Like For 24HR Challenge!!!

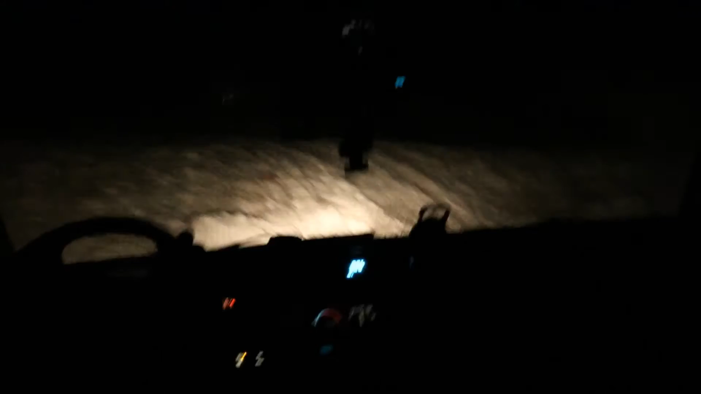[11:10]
the headlights of the house are really dirty so we just the house the headlights of the car
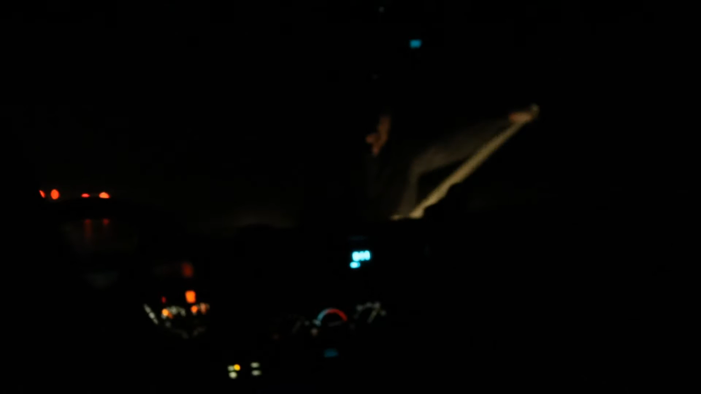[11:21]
are really dirty so we're cleaning them because like he can't see anything in the highway so we're trying to clean them right now he's cleaning it with freaking toilet paper so hopefully that kind of makes it a little brighter even